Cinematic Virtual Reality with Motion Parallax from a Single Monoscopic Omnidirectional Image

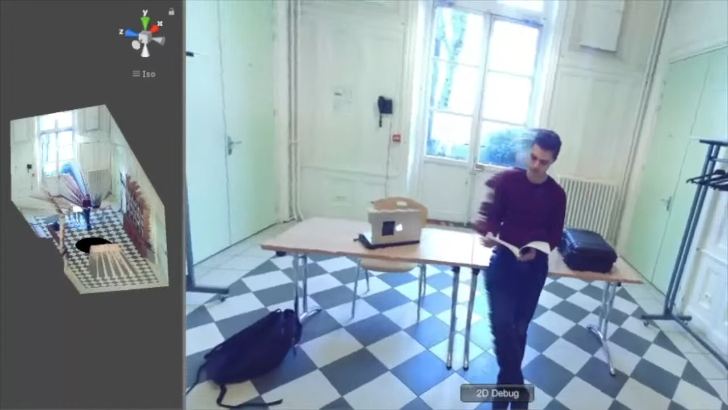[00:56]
In this paper, we investigate the extent to which providing a sense of motion parallax from 360 images and depth maps can make users more comfortable in VR.
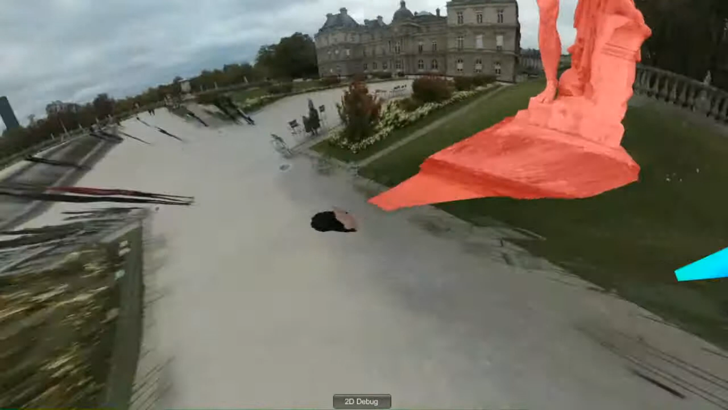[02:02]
the operator can then model the object just as easily by approximating it once again with a 3D primitive.
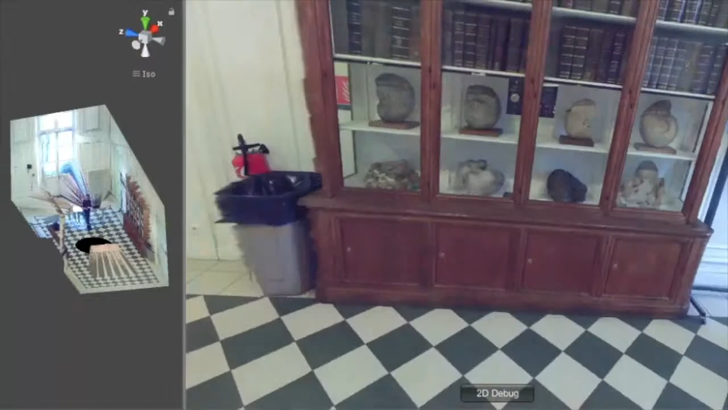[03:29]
This is probably because motion parallax is much less of a factor in this case, giving more importance to the visually uncomfortable stretching artifacts caused by the meshing process.